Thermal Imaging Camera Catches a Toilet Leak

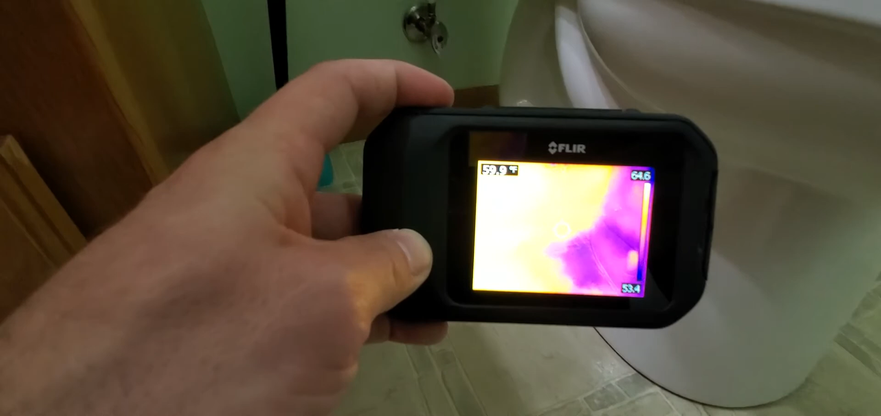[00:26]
Came in with a thermal and saw some discoloration there to the left of the toilet.